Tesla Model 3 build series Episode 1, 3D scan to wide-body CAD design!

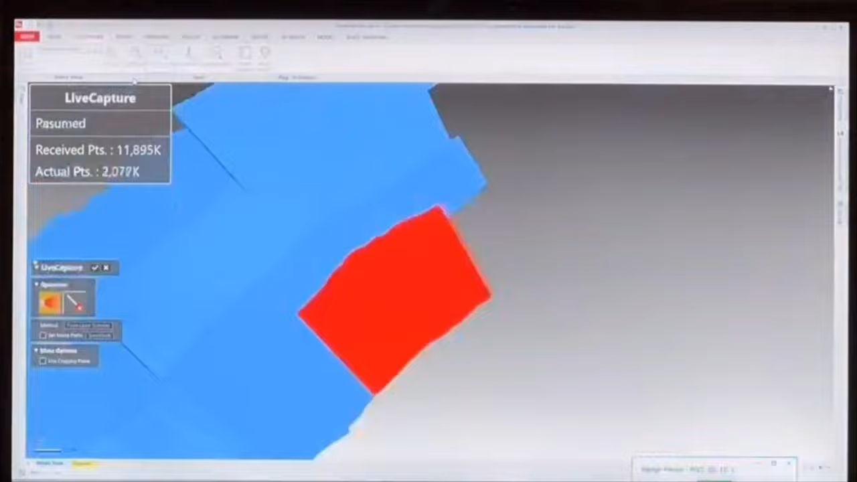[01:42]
After the 3D scanning laser data is acquired in the form of a point cloud, I go about the long process of making
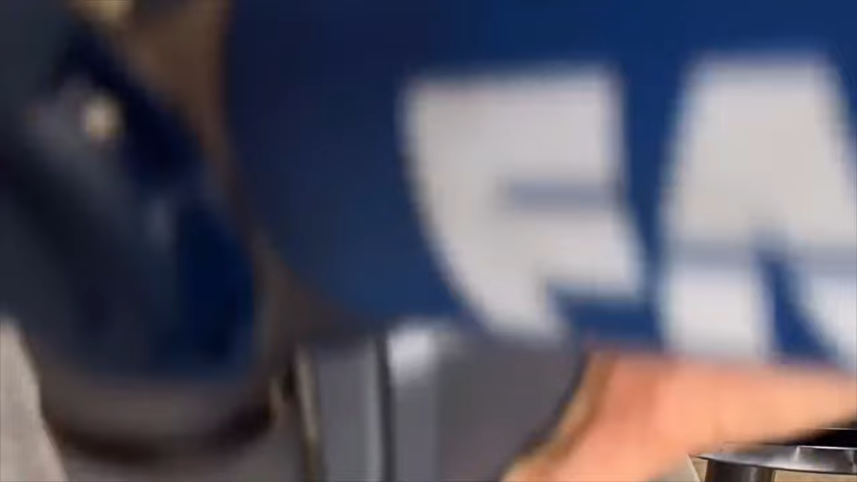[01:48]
sure that all the different positions that the laser scanner has been in has some overlapping areas
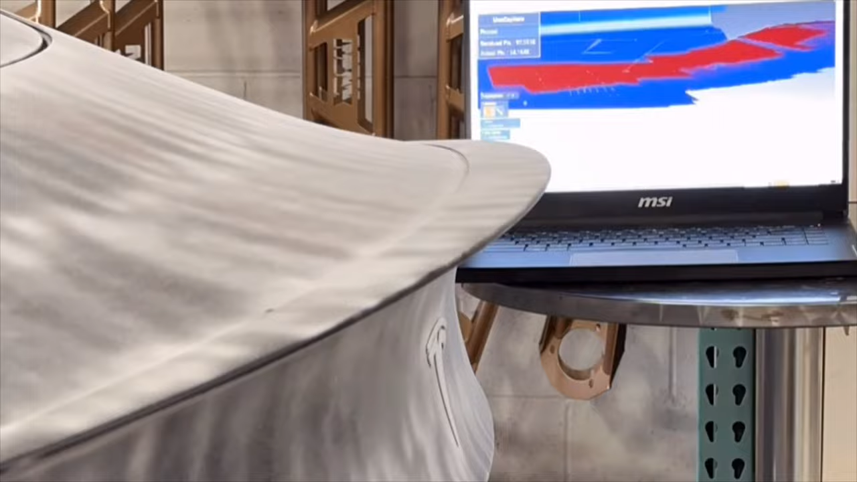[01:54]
which allows for alignment of the complete car's data.
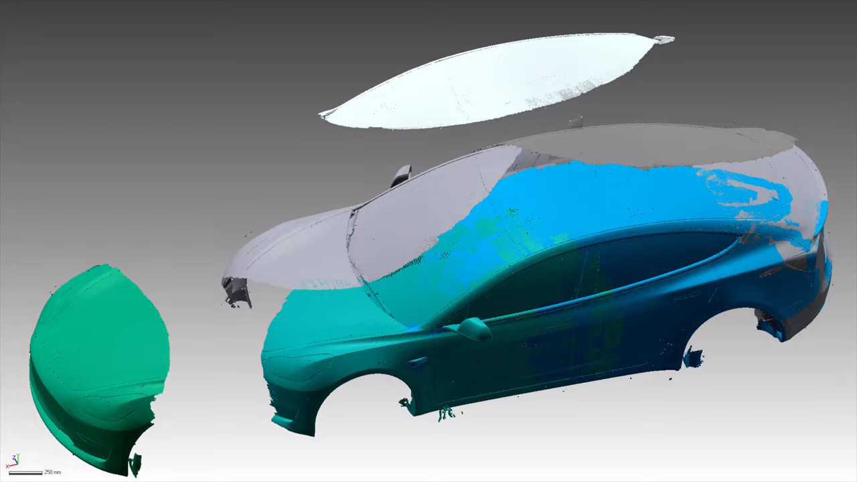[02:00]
Once that's aligned, then I can actually make a mesh and upon the mesh I can build and create shapes for exterior panels.